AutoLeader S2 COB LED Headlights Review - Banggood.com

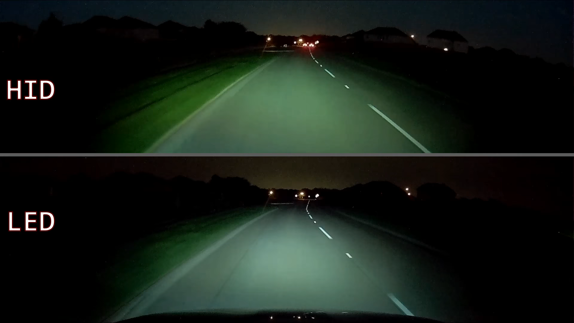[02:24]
In the top half of the screen you can see the HID headline output and the bottom the LEDs. This was recorded on the same stretch of road with no street lights and with the same dash cam to make an even comparison. Again, it's plain to see how white the light is with the LEDs. It's great how well it lights up street signs and road markings.